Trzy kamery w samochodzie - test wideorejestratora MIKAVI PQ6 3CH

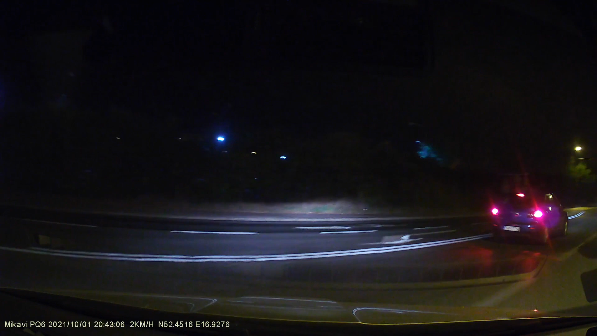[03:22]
Pierwszą z nich jest GPS, który służy do precyzyjnego określania lokalizacji nagrania, czyli np. zdarzenia na drodze, specjalnie do zapisywania prędkości naszego pojazdu. Oczywiście można tę funkcję wyłączyć.
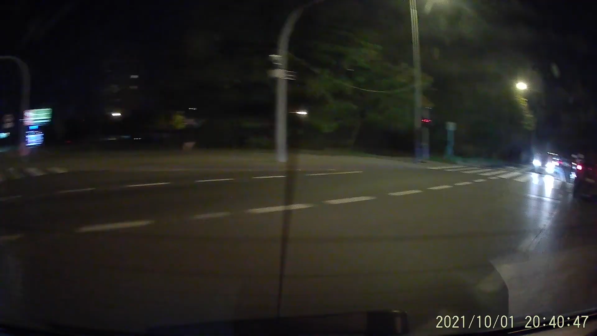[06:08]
Zarówno kamera przednia, jak i tylna spisują się dobrze w dzień i całkiem nieźle w nocy. Z całą pewnością okoliczności zdarzenia drogowego będą widoczne bez problemu. W mocnym świetle nie powinno być kłopotu z nagraniem tablic rejestracyjnych. Jedynym wyjątkiem są nagrania tylne w nocy na nieoświetlonych drogach,
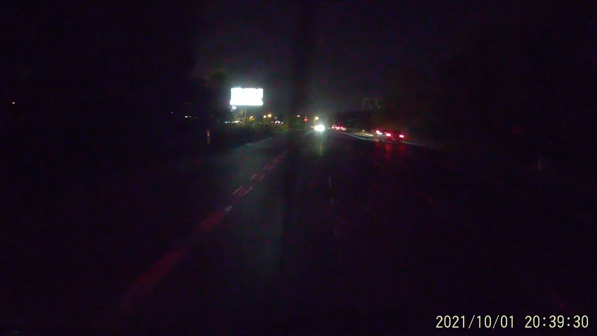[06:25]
które ze względu na brak świateł mogą być po prostu za ciemne. Zalecana rozdzielczość do nagrań z wszystkich trzech kamer to 2,5K z przodu i Full HD w środku i z tyłu.
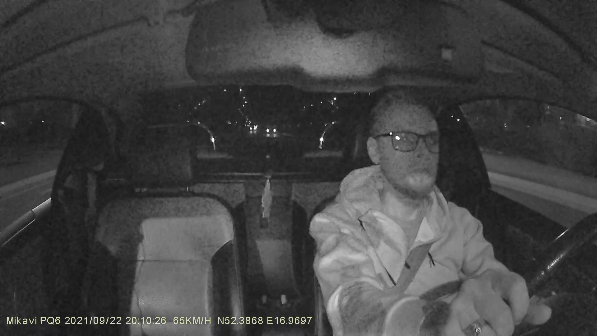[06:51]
gdy zrobi się za ciemno i wyłączy je, gdy będzie jaśniej. W ten sposób umożliwia nagrywanie wideo w każdych warunkach, nawet w całkowitej ciemności. Podsumowując, Mikavi PQ6 3CH to bardzo funkcjonalny wideorejestrator wyposażony w trzy kamery nagrywające z przodu,
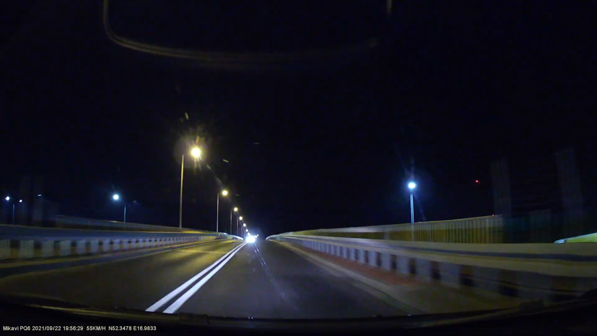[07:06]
z tyłu i w środku pojazdu. Jest solidnie wykonany, ma GPS, Wi-Fi,
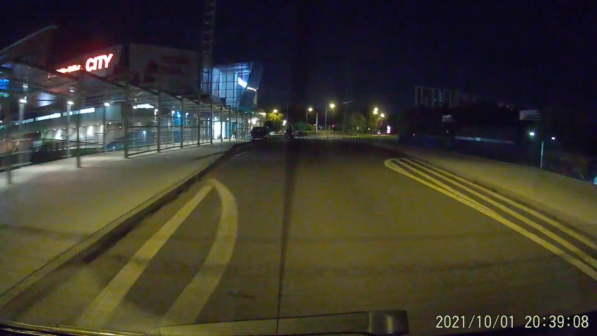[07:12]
trzy tryby parkingowe i nagrywa całkiem dobrej jakości wideo w dzień i w nocy.